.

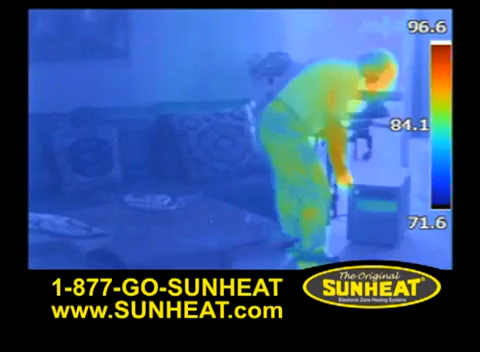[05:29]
Here's a room setting. Notice the outline of the furnishings.
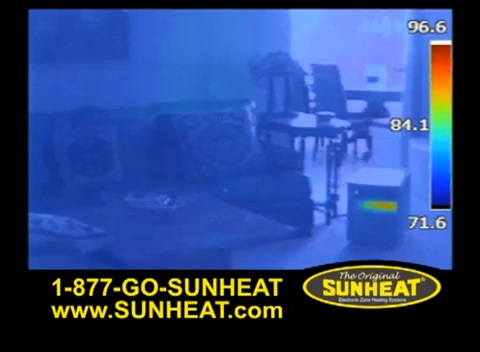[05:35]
As the sun heat begins to warm, you'll see that the colors change as the infrared heat circulates throughout the room.
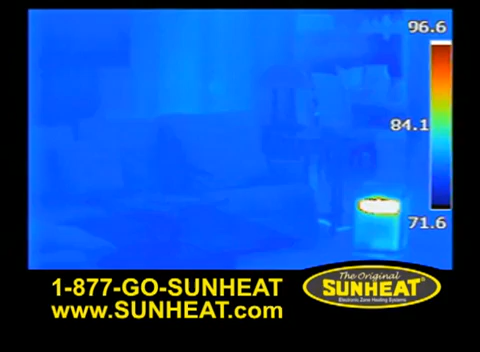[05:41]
The infrared heat waves produced by the sun heat unit are transferred to the water molecules, warming the moisture in the air.
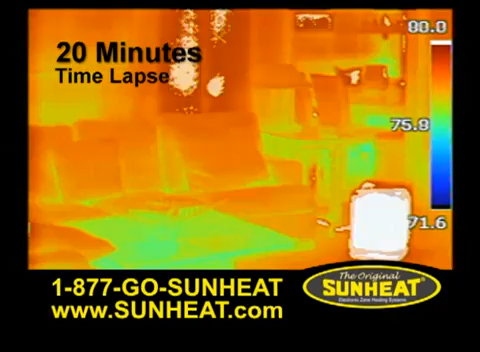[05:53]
In about 20 minutes, the safe, soft, comfortable infrared heat has transferred to the objects in the room,
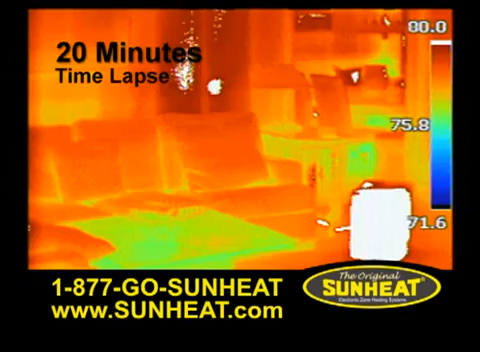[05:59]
floor to ceiling, and wall to wall. Conventional space heaters, pellet stoves, and fireplaces produce a very dry heat.
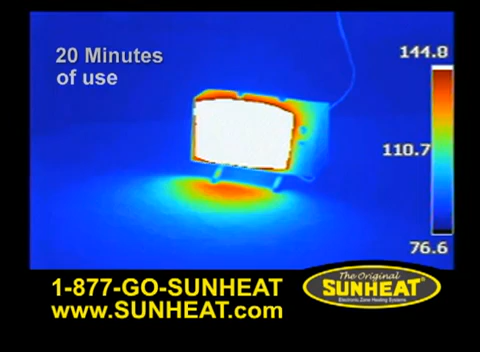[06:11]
Here is an infrared image of a typical space heater. This unit does a great job of heating itself, but mostly the space directly in front of it.
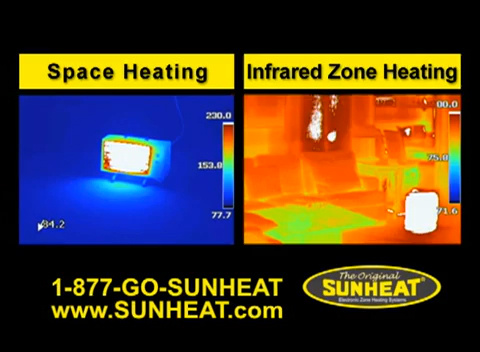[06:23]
These images illustrate the difference between space heating and zone heating. Our customers comment how sun heat produces a softer,